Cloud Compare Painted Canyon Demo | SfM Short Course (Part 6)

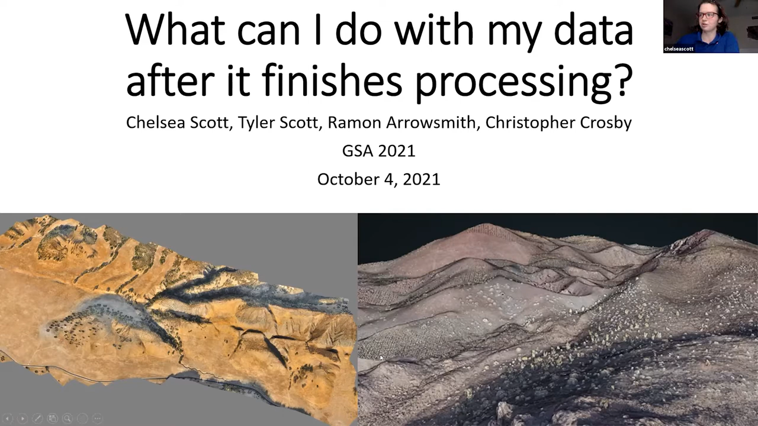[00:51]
So here's examples of structure from motion data that the topography team has worked on. Here's an example on the San Andreas Fault. And here is an ancient volcano in northern Mexico.
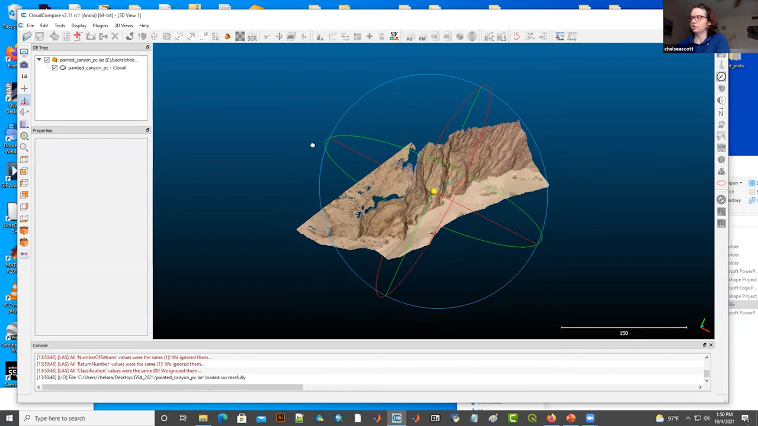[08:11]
about less than a kilometer away from the San Andreas fault. And so Cloud Compare lets you visualize your data set. So if you have a Windows computer, different windows or tools on the mouse will let you move around your data set in different ways. So if you click the left button, then it lets you rotate the middle button, you can zoom in or out.
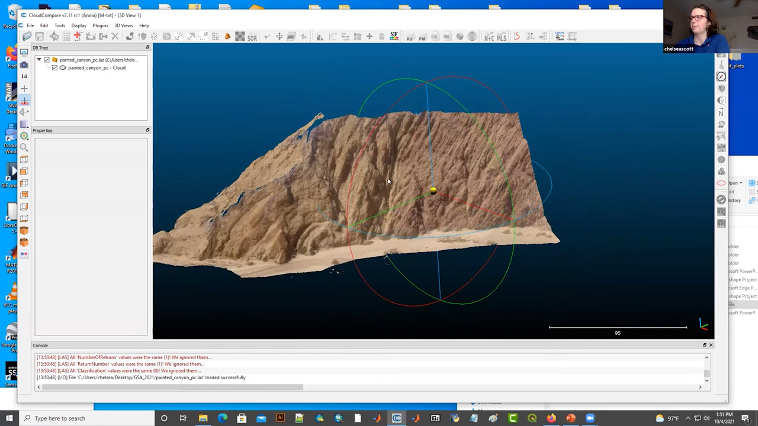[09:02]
And then it'll importantly move the axis of rotation to being the center of where you then place the data set.
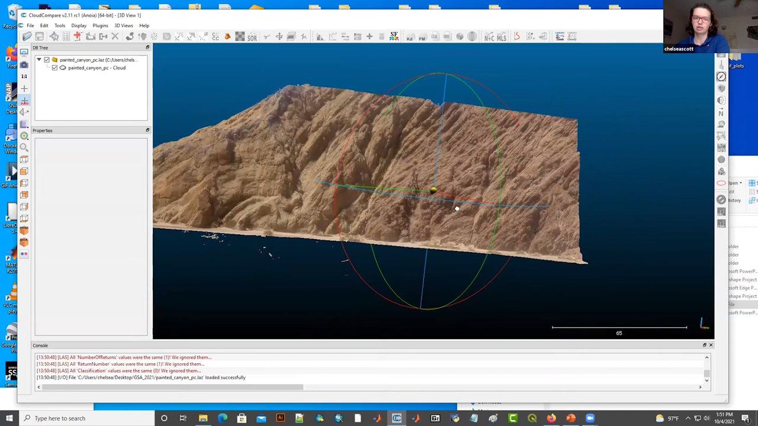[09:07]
So yeah, we can rotate around and get a good sense for the 3D structure of this particular outcrop. So if you then click on your data set, it'll be highlighted.
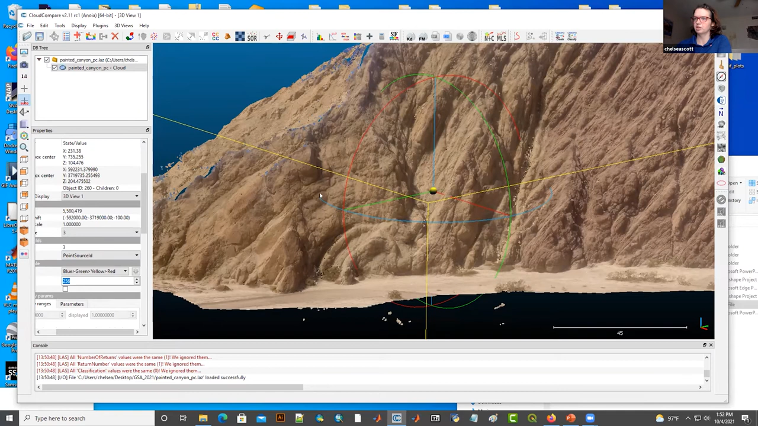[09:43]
So previously was at default, and I just made it point size three, and then it looked like everything got a little bit bigger.
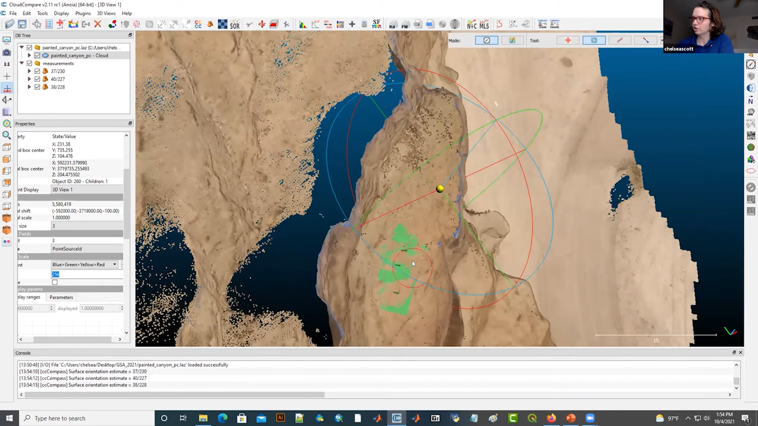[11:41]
And then what Cloud Compare does is it finds all of the point cloud points within that within this red circle takes them and then solves for the best fit plane, which you can see here, as well as the pull of the normal vector to that plane, which it then displays. And so you can go and repeat this approach
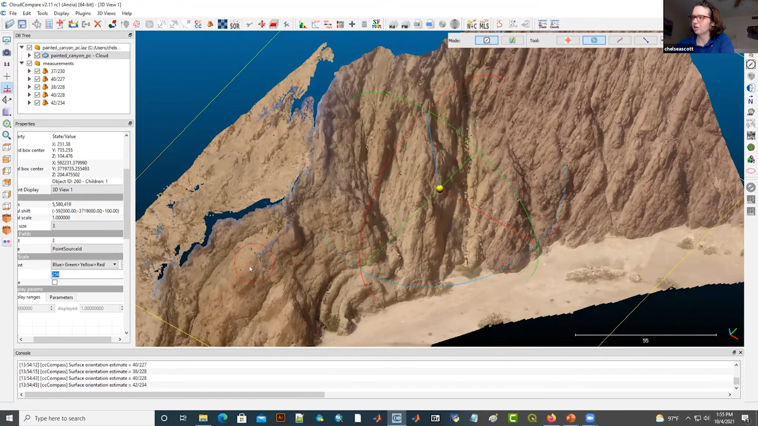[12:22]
a few times with doing it really to get good at making the structural measurements.
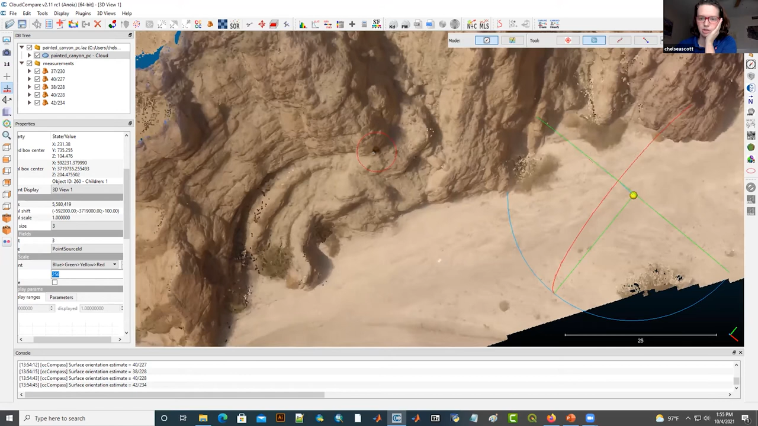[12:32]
But the key really is just to find these planar surfaces, zoom in, and then put the compass tool on that area and mark it.
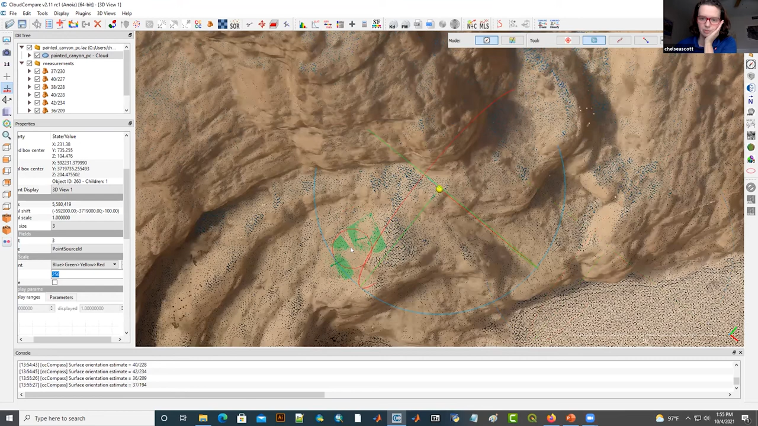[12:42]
Say I come to an area that doesn't look very planar.
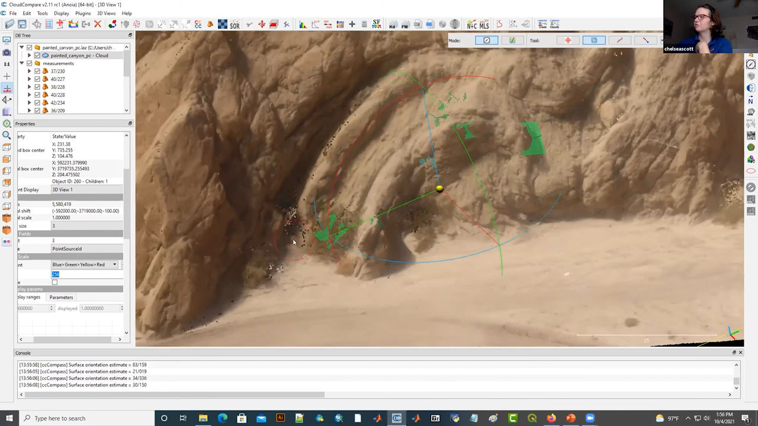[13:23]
although I seem to be pretty good at finding planar areas. But anyway, yeah. So if you do find a non-planar area, it will then not make a measurement there, and you won't see these green rectangle with normal vector up here.